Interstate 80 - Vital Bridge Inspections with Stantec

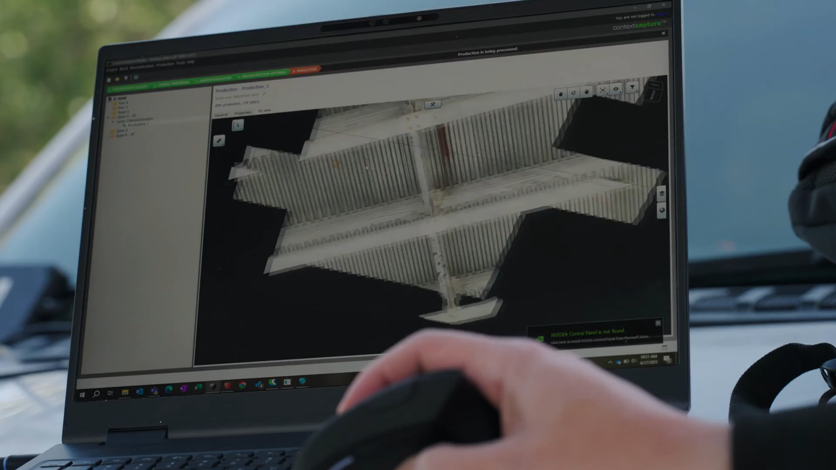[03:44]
cracks for concrete you know misalignments or connections for steel a global map like this